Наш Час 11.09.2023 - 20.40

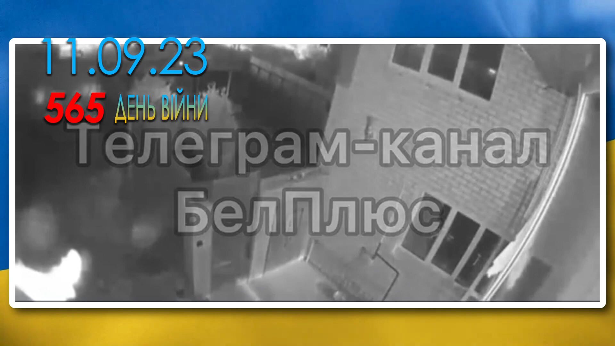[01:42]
За інформацією губернатора Білгородської області Гладкова, фрагменти одного з безпілотників пали на проїжджу частину поряд з приватним будинком.